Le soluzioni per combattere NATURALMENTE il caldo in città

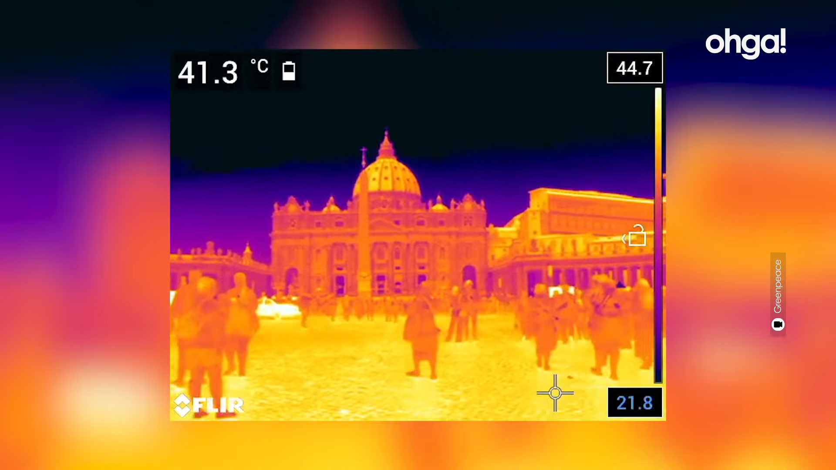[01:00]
On screen: spot 41.3°C
Quelle che vedi sono le temperature delle superfici, come strade, panchine e muri.
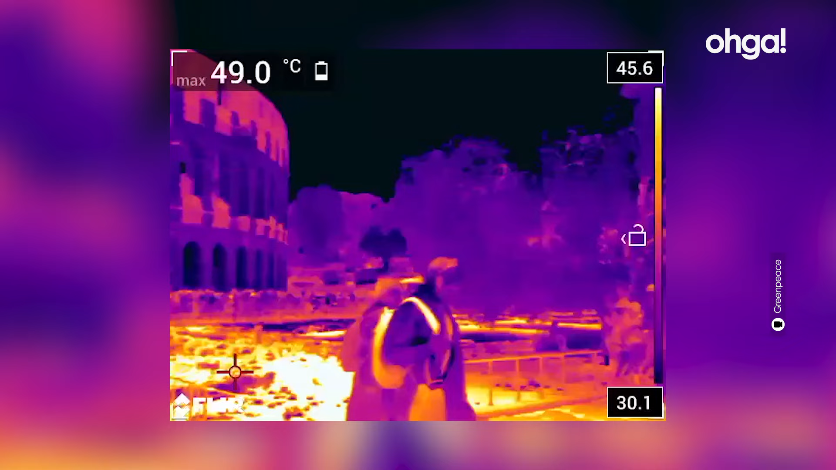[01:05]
On screen: max 49.0°C
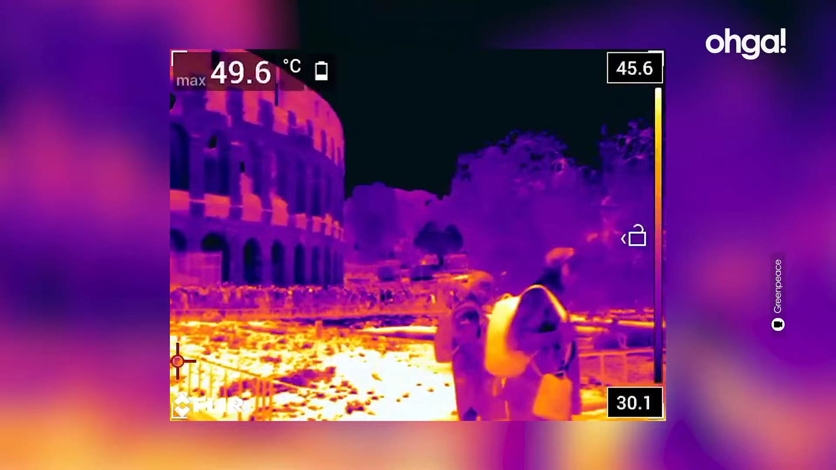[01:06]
On screen: max 49.6°C
In molti dei punti inquadrati le temperature superavano i 50 gradi.